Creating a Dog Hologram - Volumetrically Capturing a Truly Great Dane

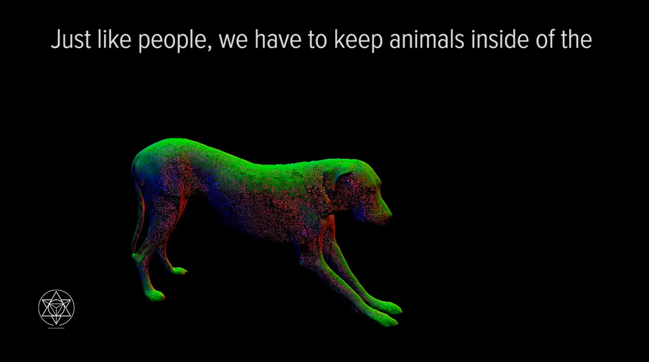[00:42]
Just like people, we have to keep animals inside of the eight-foot diameter volume and make sure that they don't run out.
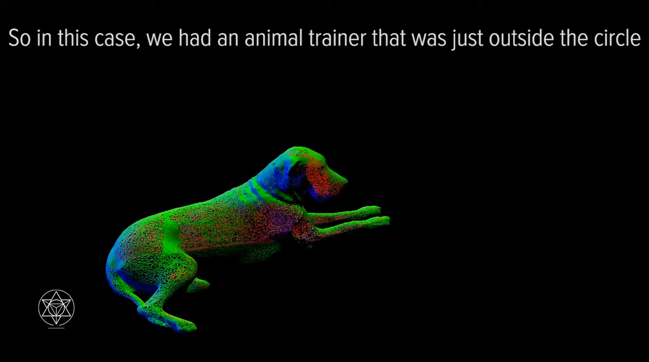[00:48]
So in this case, we had an animal trainer that was just outside the circle. You can't actually see her.
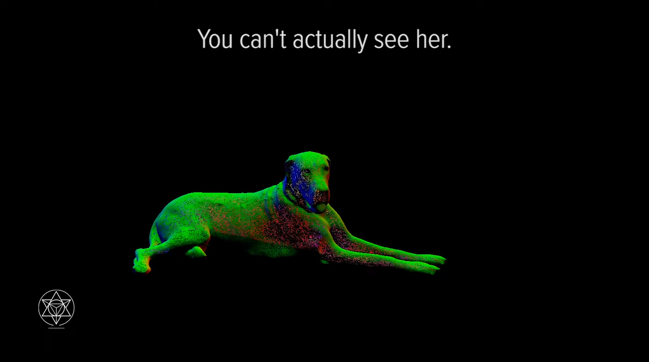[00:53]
She's holding a treat and she's asking Grace to to do this move to lie down.